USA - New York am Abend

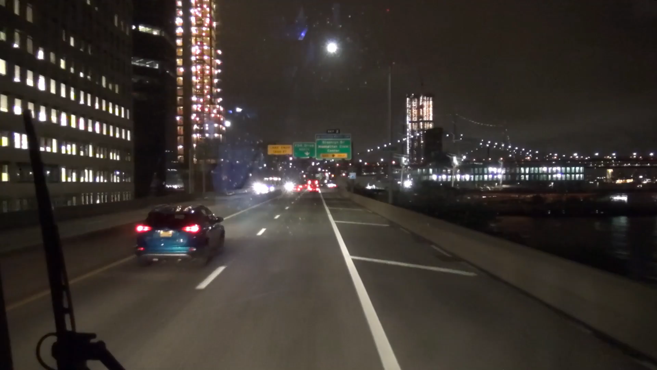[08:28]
Zu unserem nächsten Ziel fahren wir auf dem Franklin Roosevelt Drive am Westufer des East River entlang.
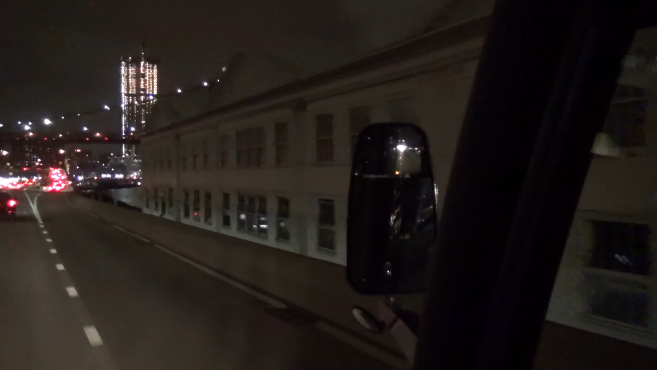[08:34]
Wir passieren die bereits Ende des 19.
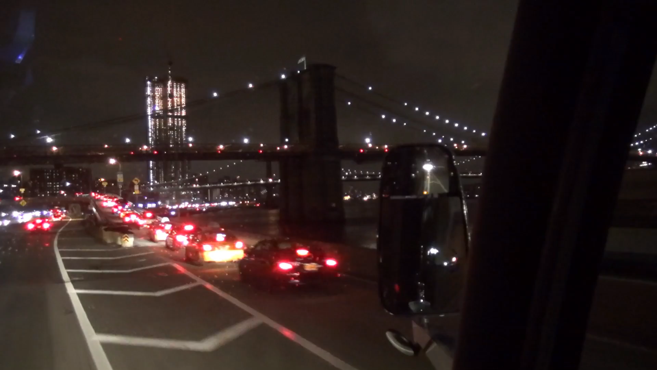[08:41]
Jahrhunderts eröffnete Brooklyn Bridge, welche Manhattan mit dem gegenüberliegenden Stadtteil Brooklyn auf Long Island verbindet. Dann folgt die nur etwas später erbaute und ebenfalls als Hängebrücke ausgebildete Manhattan Bridge.